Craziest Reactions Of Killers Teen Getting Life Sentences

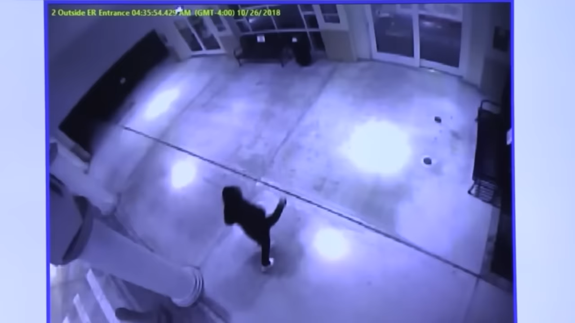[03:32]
So this is the sidewalk portion I was telling you about. Immediately on the bottom left corner of the screen, we just see those white dashes, that's where the cars drive through. The dashes are for then to see pedestrians just walking across into the ER. Then there's a sidewalk portion, and these are the two doors of the ER. The left door on the left side of the video is the ER, the adult entrance, and the right is the pediatric entrance, but it's one big area. And then in the middle is the park bench. Right behind that glass is a security desk. I'm sitting in the middle of both of those doors.